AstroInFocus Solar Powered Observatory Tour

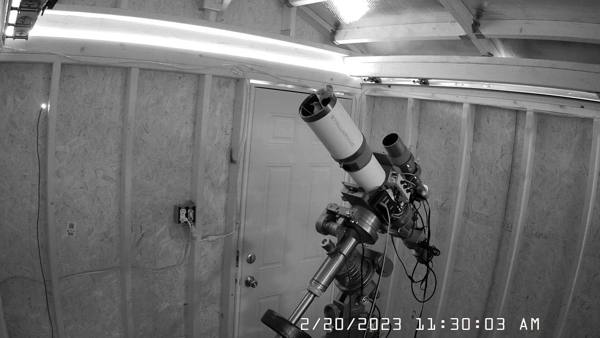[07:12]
Now just a few days before I had the telescope operating. Everything was running fine. And what do I see? I see a bird's nest. Right on the front objective. As you can imagine, I was devastated. Now thankfully, the birds were kind enough to use a nice soft moss up against the front lens and the lens didn't suffer any damaging. That really pushed me to look again for a flip flat.